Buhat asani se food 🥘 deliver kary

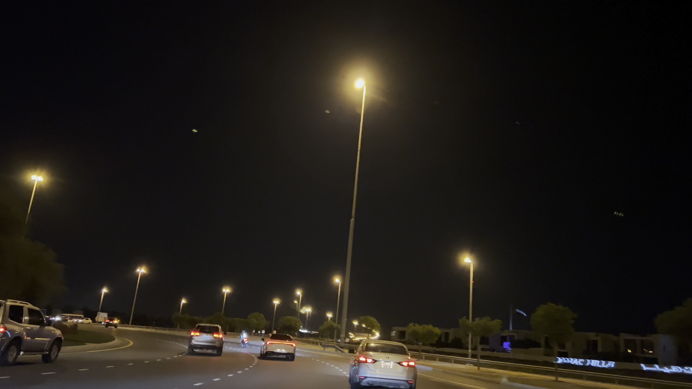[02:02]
ڈیلیوری ہوتی ہے ابھی راستے میں تو تھ ہنڈ بہت ہی لگ رہی ہے دل تو کرتا ہے یہیں پہ رکھے کسی سے چائے مگا ہوں اور چائے پی ہوں تو سفر بہت ہی مزے کا ہے تو ابھی جا رہا ہوں راستے پہ نائٹ ٹائم
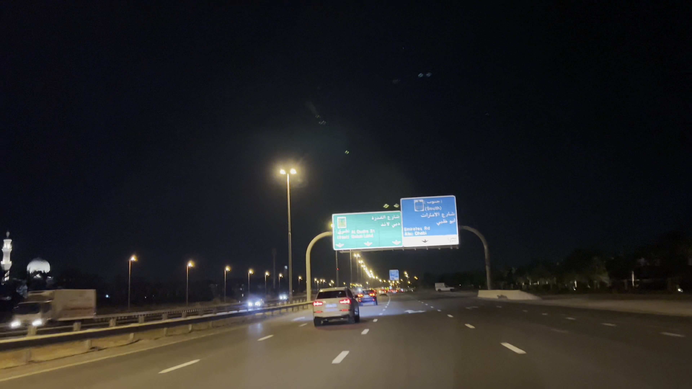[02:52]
ڈیلیورو بہت اچھی کمپنی ہے ابھی ہاں ہم نے بالکل سیدھا جانا ہے ہم رائٹ نہیں لیں گے ہم سٹریٹ جائیں گے بالکل یہاں سے بریج کرس کریں گے آگے ٹونسکیر آ جائے گا جو ٹونسکیر کا ایریا ہے اس کے اندر ہم انٹر ہو جائیں گے ابھی سبیٹ میری میری بائیک کی سبیٹس ٹائم نائنٹی نائنٹی
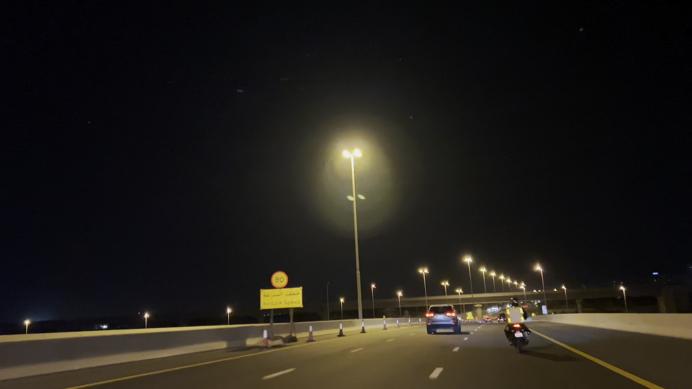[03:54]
ابھی یہ بریج کے اوپر ہوں ابھی نیچے جاؤں گا آگر ٹون سکیر کی بیلڈنگیں آ جائیں گے اتنی جلدی یہ اور سفر نو کلومیٹر کا سمجھو پانچ منٹ میں سات منٹ میں سفر کر سکتے ہیں سمجھو روڈ ہی اتنے ہائی اور سبیٹ بھی بہت زیادہ ہے روڈ کی تو بہت جلدی آرڈر بھی ڈیلیبر ہو جاتا ہے